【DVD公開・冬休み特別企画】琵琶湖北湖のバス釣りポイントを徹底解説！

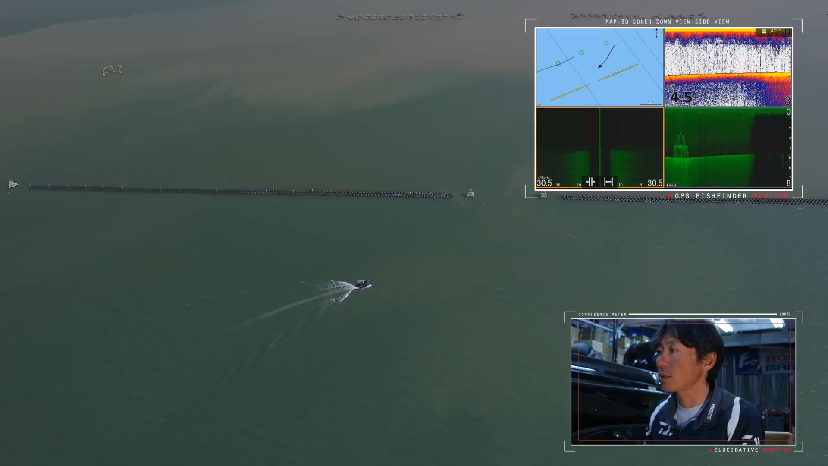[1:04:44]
アフターの魚もまたその逆の順序で綺麗に戻ってくる場所なので、かなり1年通して長い間、バスを効率よく狙っていけるスポットだと思います。
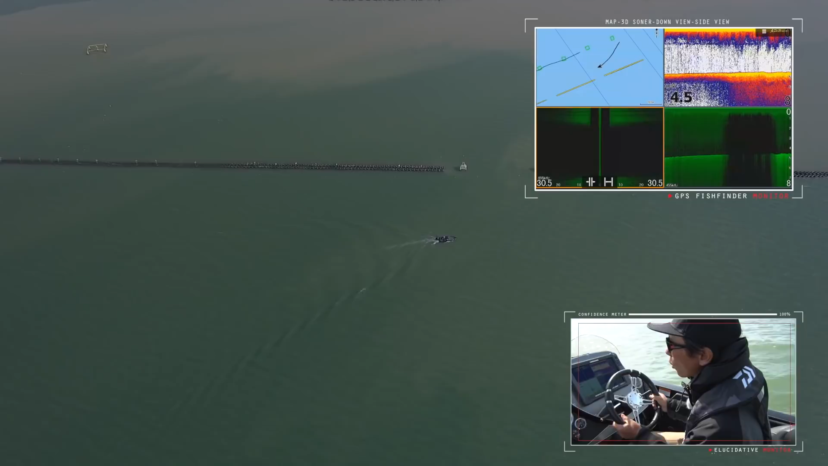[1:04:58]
これが6個目の魚礁です。今出てきましたね。
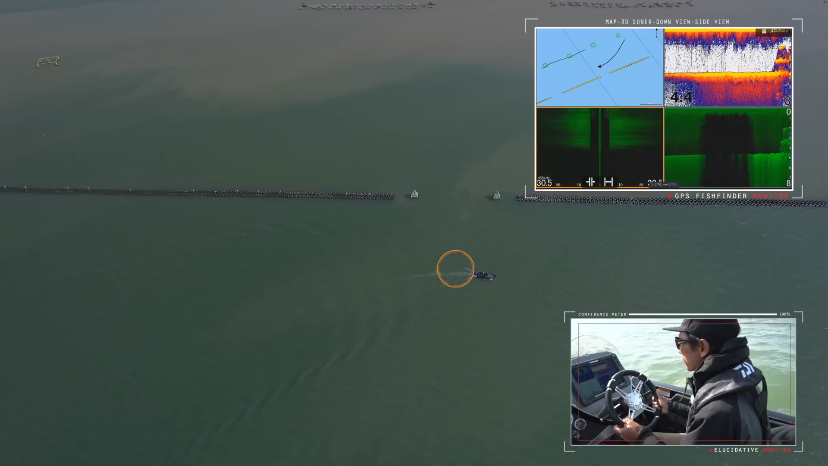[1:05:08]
はい、はい、6つ目で、もう一つ一文字と一文字の切れ目が向こうにあるので、その切れ目の置き、
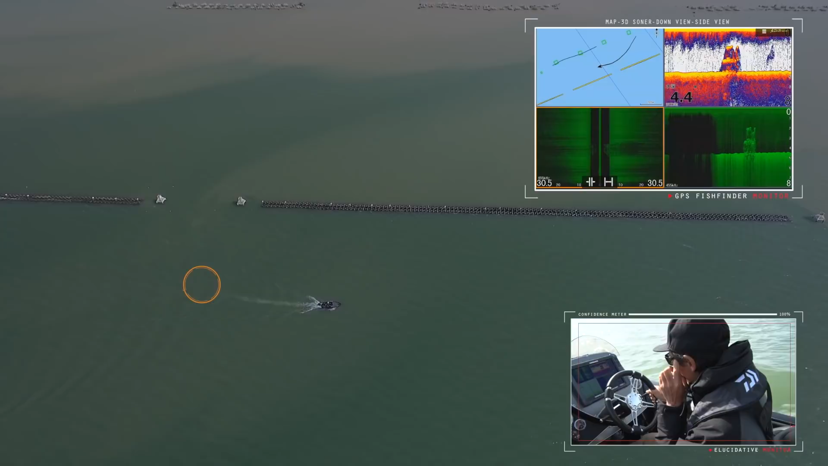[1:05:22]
7つ全部等間隔に入ってるんで、だいたいこんだけ見るともう大体予測できると思います、どこら辺にあるかっていうのが。
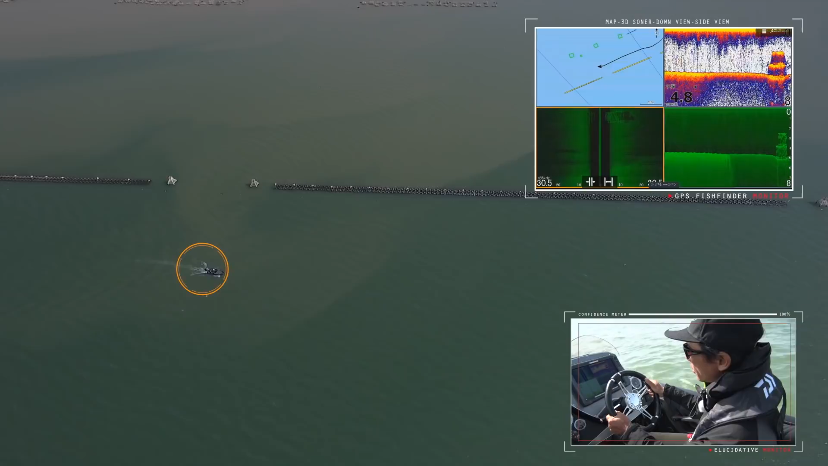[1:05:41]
はい、こんな感じですね。で、まあ狙い方としては、大体ボトムが5メーターと思ってもらっていいので、そこに絡む、まあ、一文字は、浅い水深まで出てる、で魚礁のトップは大体 2.5 メーター、そこから続く岸沿いっていうのも、まあ、1、2メーターのシャローが続くので、いろんなルアーが、